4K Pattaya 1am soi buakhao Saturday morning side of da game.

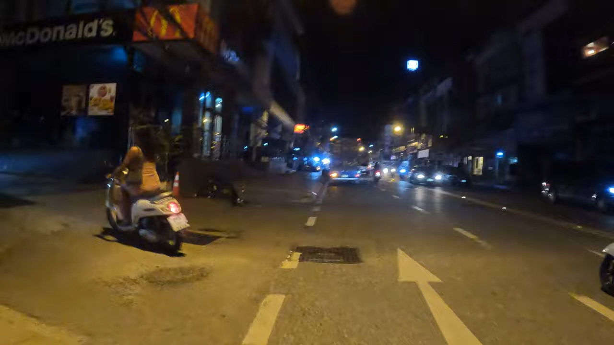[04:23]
Actually, I'll go up this way. I was going to go further up towards Walking Street to get a bit of view, but no, there'll be too much traffic getting through. Just keep this short and simple.